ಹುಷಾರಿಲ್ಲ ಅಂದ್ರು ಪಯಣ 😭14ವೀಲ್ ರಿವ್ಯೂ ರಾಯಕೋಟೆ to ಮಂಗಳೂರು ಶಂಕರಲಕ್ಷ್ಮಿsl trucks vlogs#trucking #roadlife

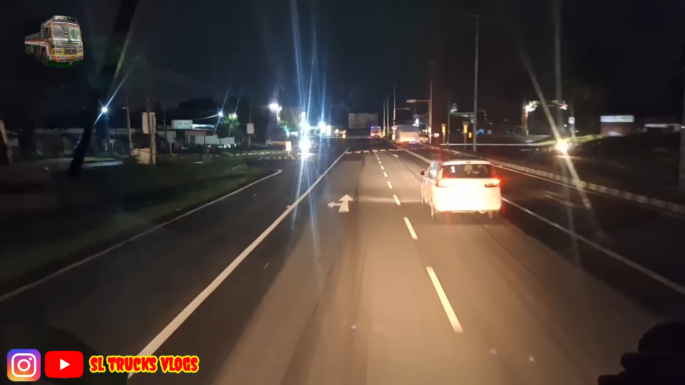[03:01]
ಸ್ನೇಹಿತರೆ, ಬೆಳ್ಳೂರು ಕ್ರಾಸಲ್ಲಿ ಇದ್ದೀನಿ ನೋಡಿ. ಮೈಸೂರು ಹೋಗೋದು ಇದು, ಚುಂಚನಗಿರಿ ದೇವಸ್ಥಾನಕ್ಕೆ ಹೋಗೋ ದಾರಿ.
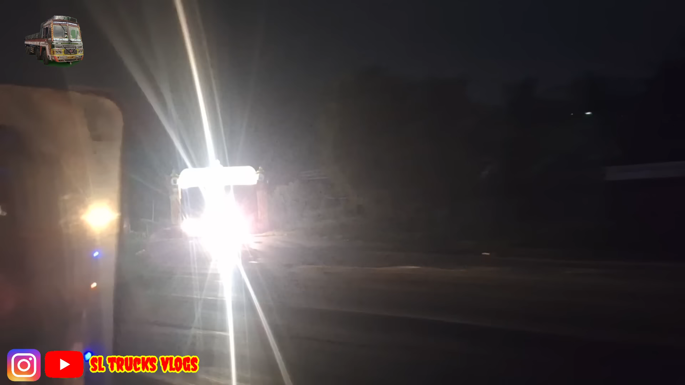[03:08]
ಅಲ್ಲಿ ಐತೆ ನೋಡಿ ಗೋಲ್ಡ್, ಯಾವುದೋ ಗಾಡಿ ಬಂತು, ಚೆನ್ನಾಗಿ ಕಾಣ್ತಾ ಇಲ್ಲ. ಆದಿ ಚುಂಚನಗಿರಿ ಮಹಾಸ್ಥಾನ ಮಠಕ್ಕೆ ದಾರಿ.
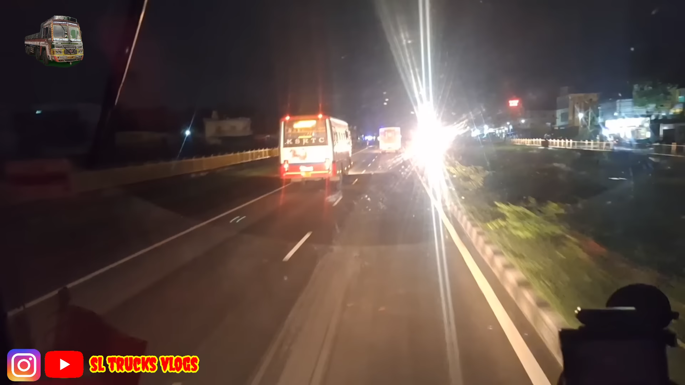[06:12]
ನೀವು ಅಲ್ಲಿ ಬಂದು ಓಪನ್ ಮಾಡಿ ಚೆಕ್ ಮಾಡಿದ್ರೆ ಮೆಸೇಜ್ ಹಾಕಿ ಅಶ್ವಮೇಧ ಕೆ ಎಸ್ ಆರ್ ಟಿ ಸಿ.
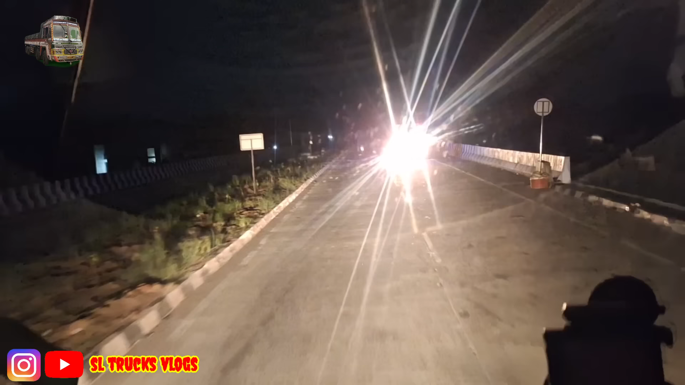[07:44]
ಕಿಲೋಮೀಟ್ರ್ ಸ್ವಲ್ಪ ಜಾಸ್ತಿ ಆಗುತ್ತೆ ಮತ್ತು ಟೈಮ್ ವೇಸ್ಟ್ ಆಗುತ್ತೆ ಸಿಟಿ ಒಳಗೆ ಹೋಗಿ ಬಂದರೆ. ಇದು ಟಾಪ್ ಆ್ಯಂಡ್ ಟಾಪಲ್ಲಿ ಹೋಗುತ್ತೆ ರೋಡು.